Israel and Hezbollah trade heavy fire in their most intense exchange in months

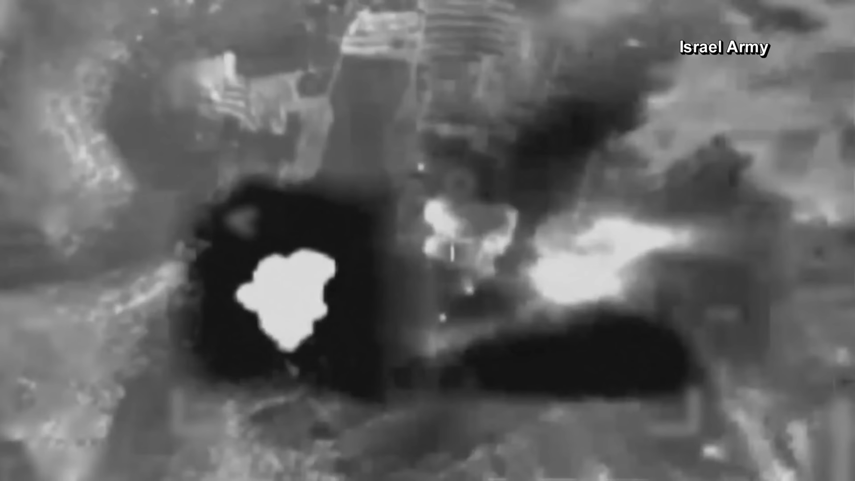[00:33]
targeting a number of Hezbollah facilities in southern Lebanon.
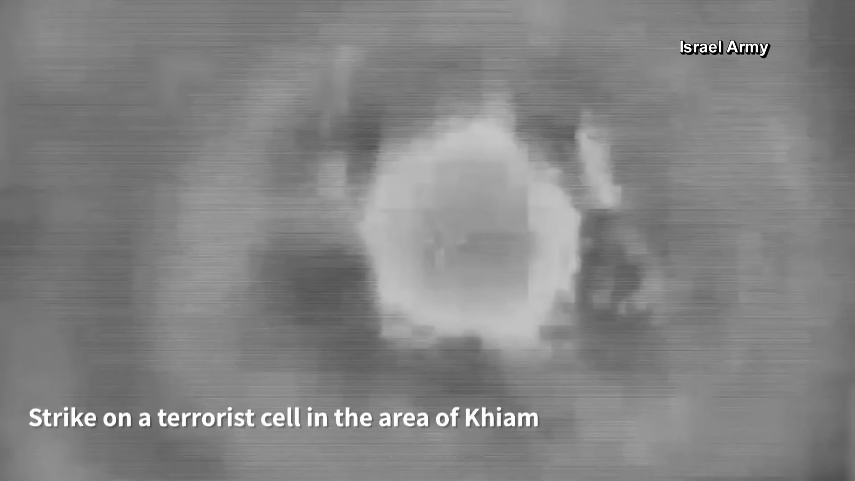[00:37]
Twenty minutes later, the second wave of Israeli jets bombed a number, thousands,
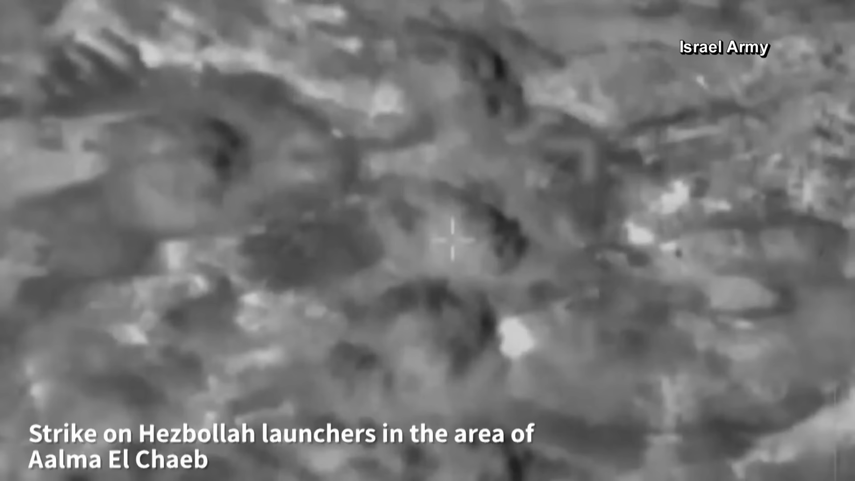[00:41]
they said, of rocket launchers that were aimed and pointed at Israel.